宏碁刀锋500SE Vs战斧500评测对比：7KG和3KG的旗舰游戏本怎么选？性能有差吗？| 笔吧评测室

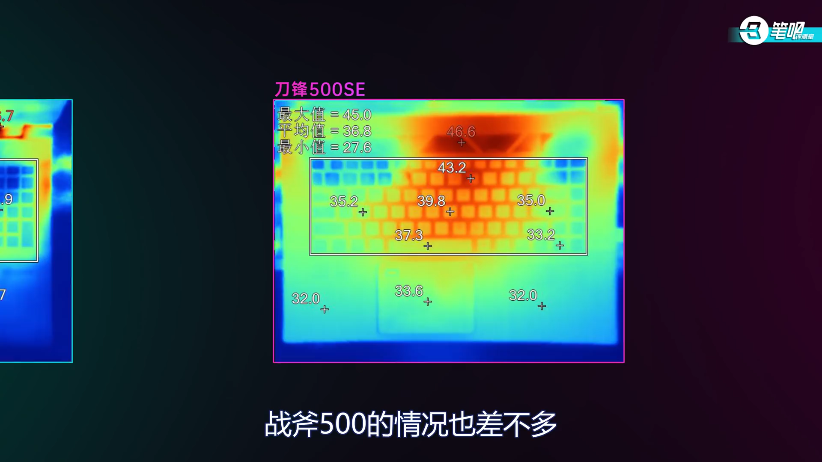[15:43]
3度战缝500的情况也差不多中央最高42.3度WASD在34度左右空格件37.
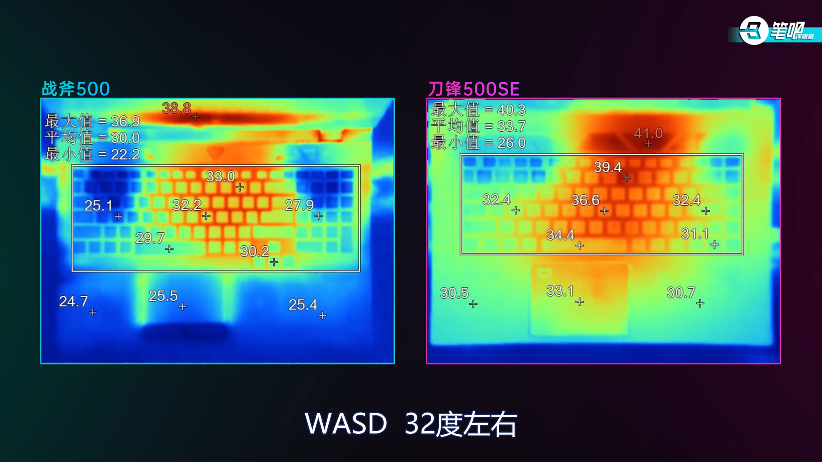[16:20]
4度WASD32度左右而战缝500则非常凉快最高只有33度WASD和涨拖位置则是冷却到室温水平
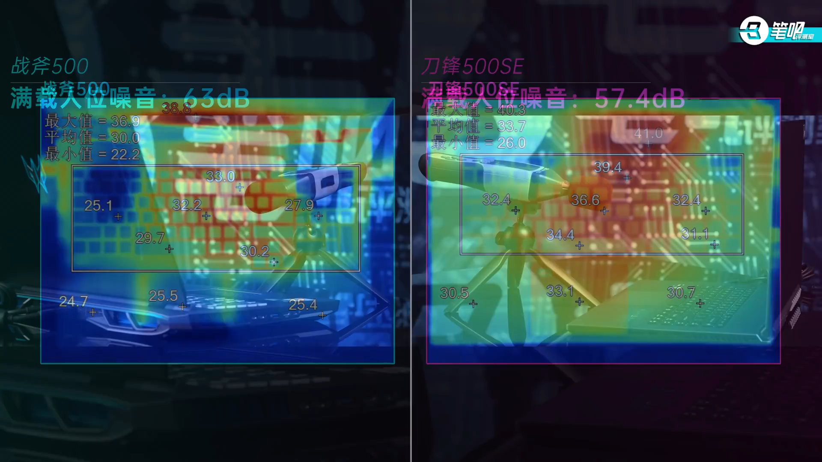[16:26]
当然强冷模式带来的噪音也不可忽视刀缝500SE57.4分贝战缝50063分贝简直直升机起飞总结一下这两台电脑的散热表现同样和体型成正比刀缝500SE比较轻薄因此功耗设定偏保守表明温度稍高
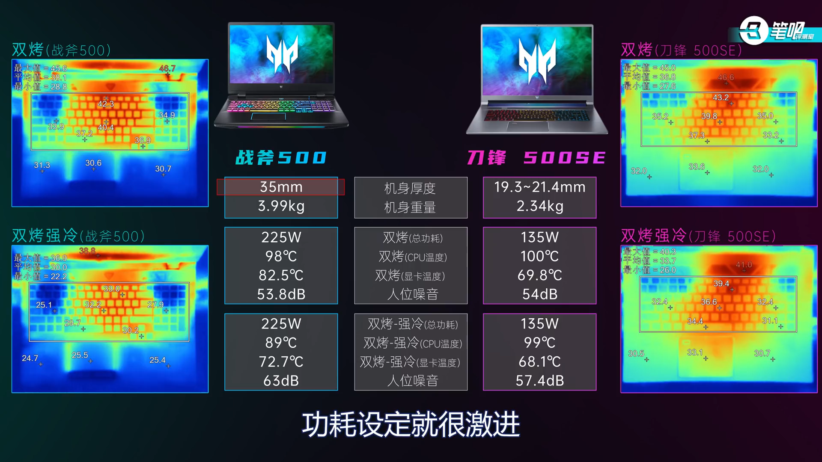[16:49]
性能模式下的噪音和战缝差不多而战缝500的体型非常厚重功耗设定就很激进225W的总功耗比刀缝500SE高得多不过我仍对它有一些不太满意的地方比如说CPU温度很高以及强冷模式下风扇太吵希望下一代能改进一下